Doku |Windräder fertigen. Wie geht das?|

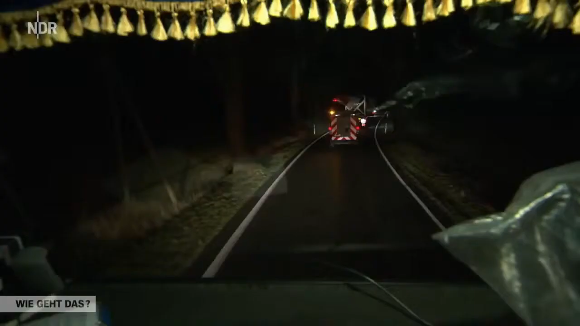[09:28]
Links, rechts, alle schick. Links, Baum sind wir vorbei, kein Problem.
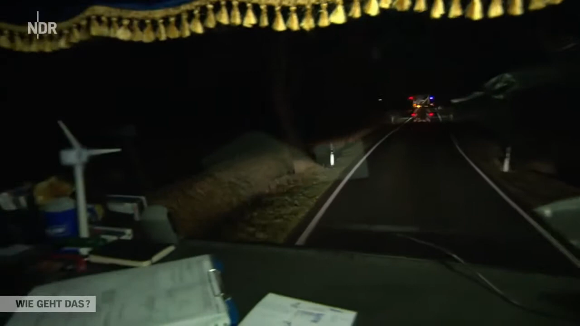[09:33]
Rechts mit dem Bauch zum Baum passt das auch. Überhaupt gar kein Problem. Zieh mal weiter. Bis zu einem bestimmten Grad kann ich nur sehen. Aber was dann nachher so ne Kurve nach hinten abgeht, das darf ich keine Möglichkeit.